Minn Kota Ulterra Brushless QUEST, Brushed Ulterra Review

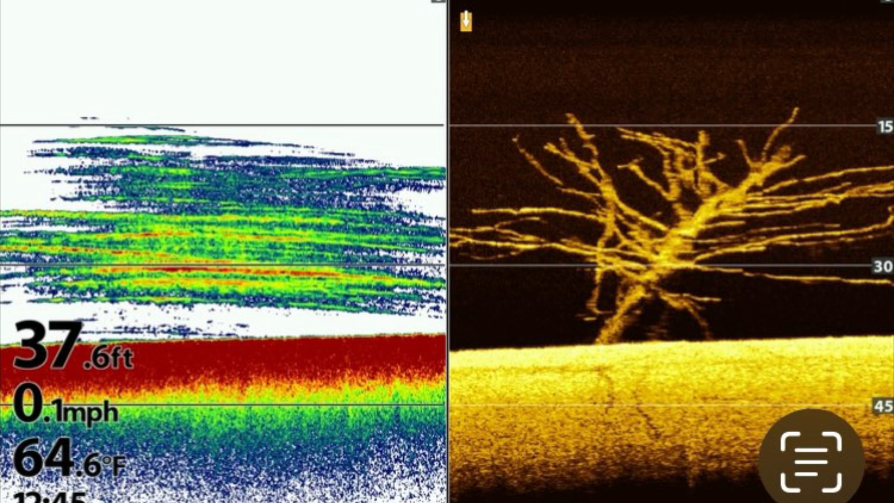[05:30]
On screen: depth 37.6 ft, water 64.6°F, speed 0.1 mph
This photo is a prime example of how down imaging can clarify an image. It's clearly a tree. The new wireless remote connects to the Altera and comes with both the Quest and brushed versions.